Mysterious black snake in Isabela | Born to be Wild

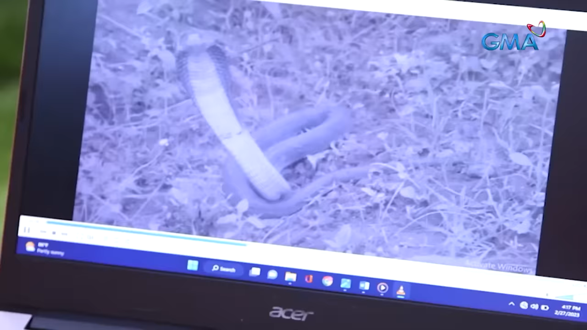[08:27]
Itong ahas na nasa video ninyo ay isang species ng Philippine cobra.